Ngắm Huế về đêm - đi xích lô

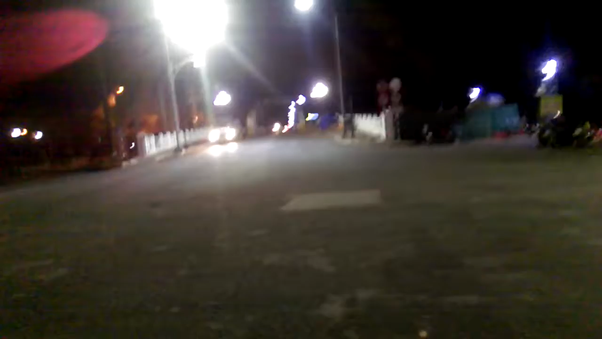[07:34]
Ôi sao ở đây nhiều khách sạn đấy nhỉ, chú nhỉ? Cả một răng.
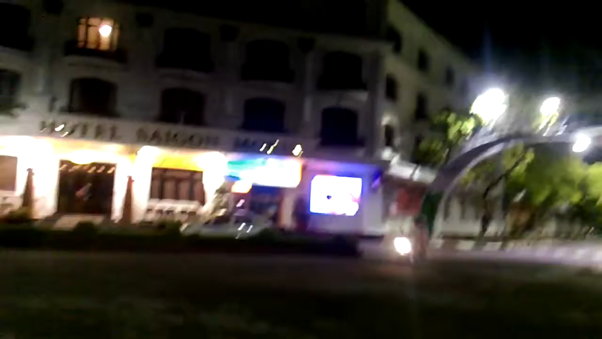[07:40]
À, mò răng à? Một răng. À, đây là cầu đây là cầu gì ạ?
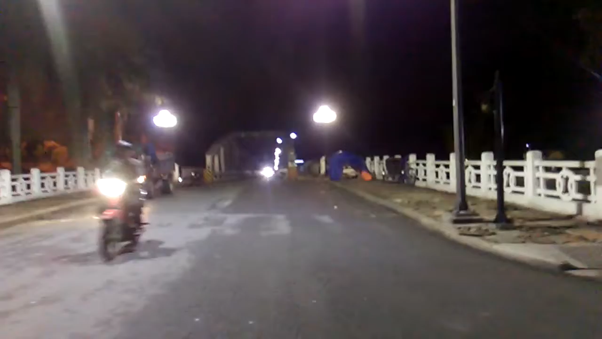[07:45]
À? Cầu Trường Tiền. À, cầu Trường Tiền à? Đi qua cầu này là rất nhiều tiền đúng không?